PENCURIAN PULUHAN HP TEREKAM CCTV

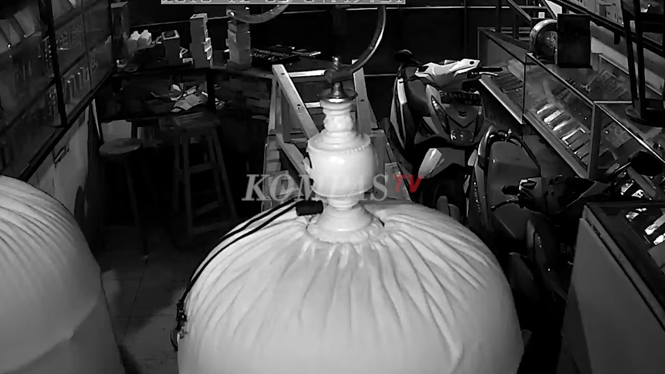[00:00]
Dalam rekaman CCTV yang diperoleh tim liputan Kompas TV pada kamis siang, terlihat seorang pelaku pencurian berhasil masuk ke dalam toko dan mengumpulkan puluhan handphone yang didapat dari dalam lemari penyimpanan.